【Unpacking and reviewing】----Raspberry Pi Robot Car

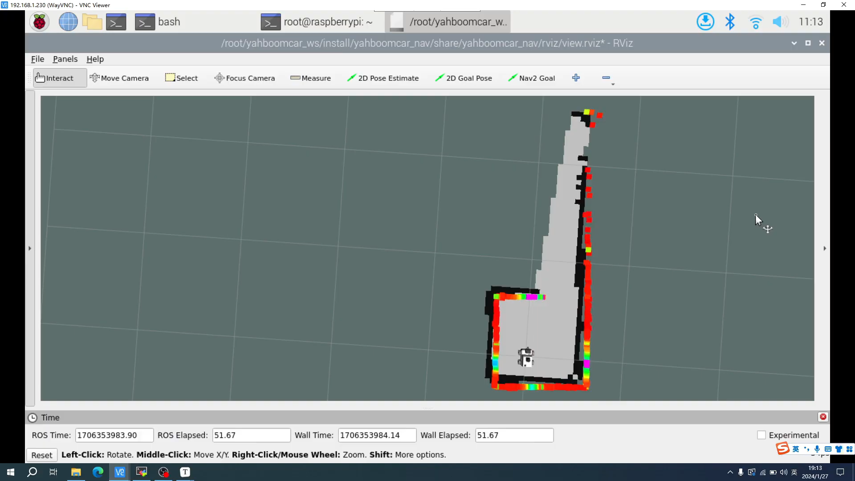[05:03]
It can also use LiDAR to achieve functions such as mapping navigation,
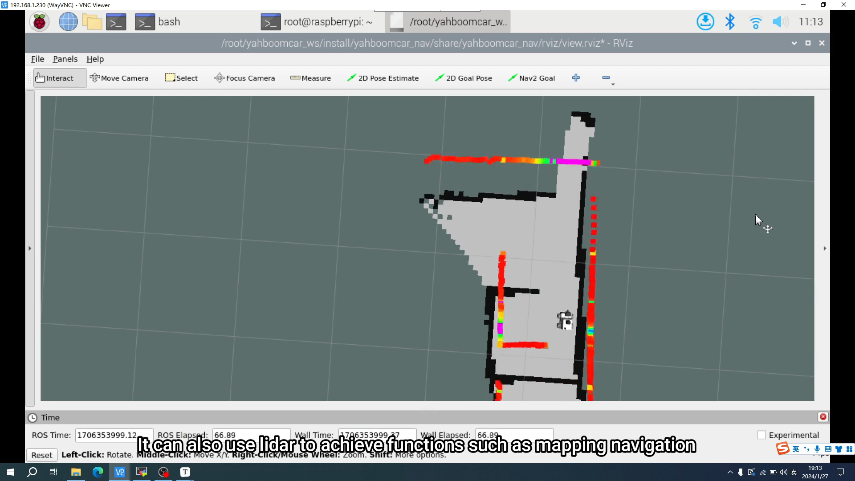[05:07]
obstacle avoidance, put-roll, following, and even achieve multi-machine synchronous control.